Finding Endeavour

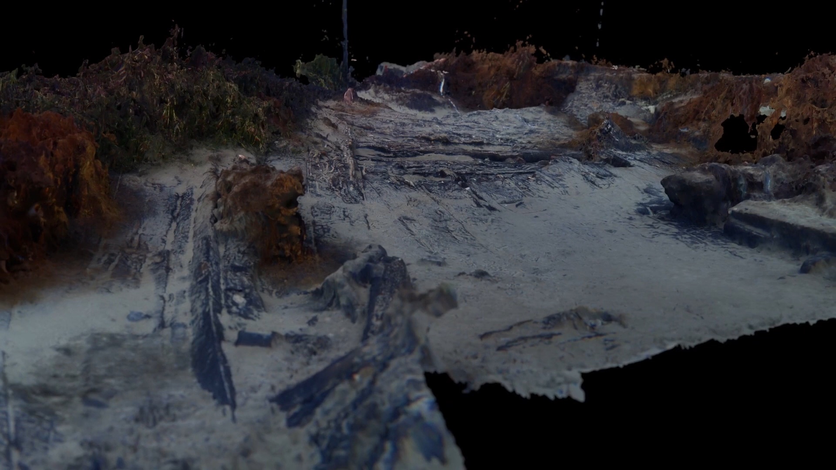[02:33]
We take multiple digital images of the wreck site in the area that we're recording and then we take those images and we plug them into a software program that stitches them together into a 3D model.